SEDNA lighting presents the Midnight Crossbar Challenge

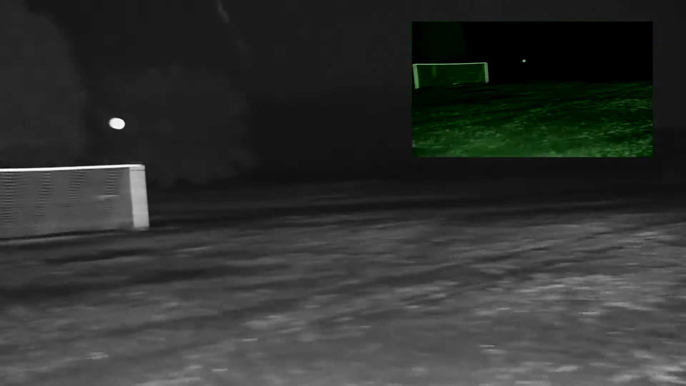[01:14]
Oh, isn't he a miss? And we have the number 91, Adam Compton.
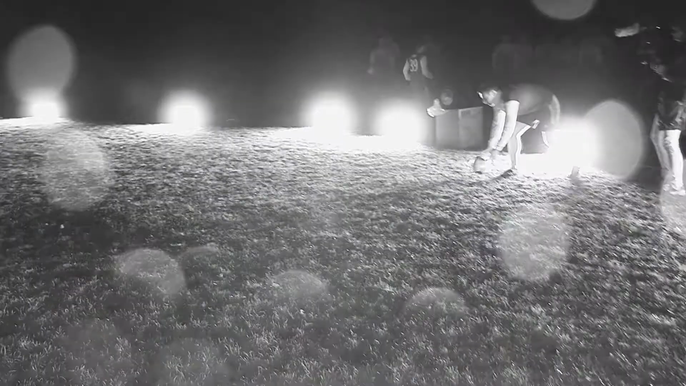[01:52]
Clean strike. Oh, he's unlucky there.